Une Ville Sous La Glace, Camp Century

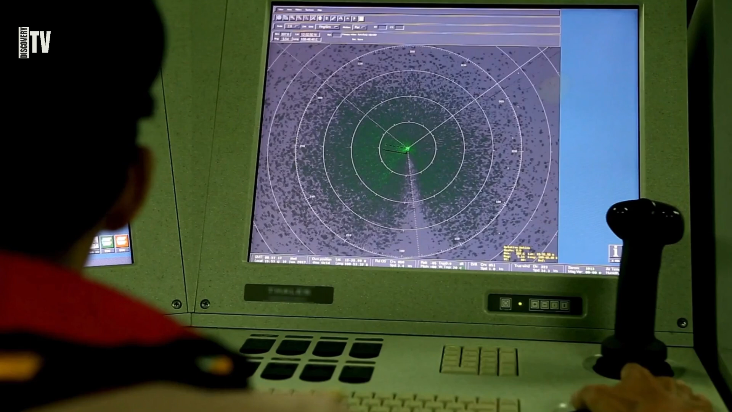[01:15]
Une structure artificielle, imposante, se dessine sous des dizaines de mètres de glace,
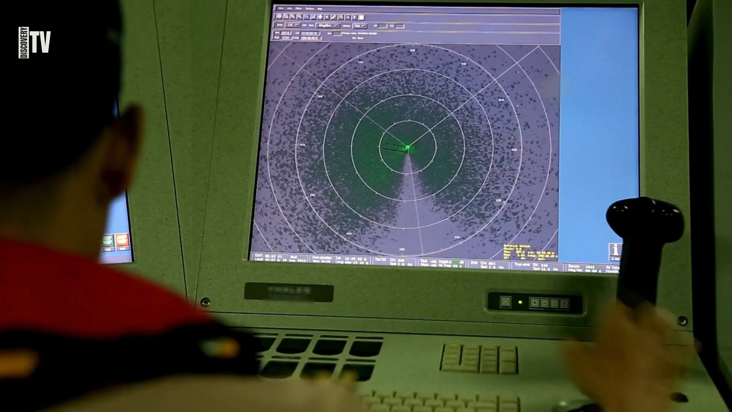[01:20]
comme une cicatrice oubliée sur le visage immaculé du Groenland.
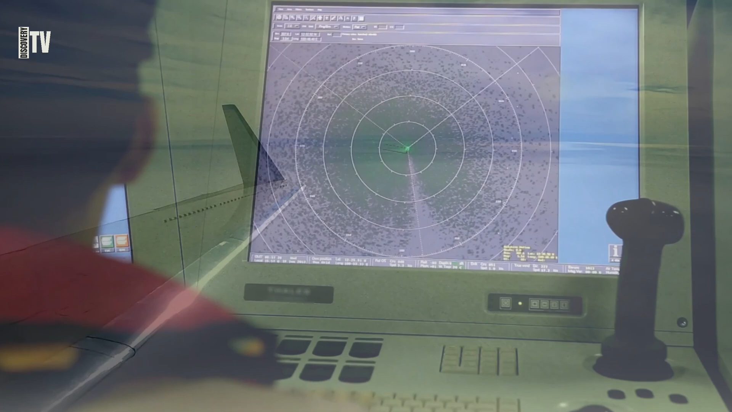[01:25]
L'équipe est perplexe. Que peut bien être cette anomalie ?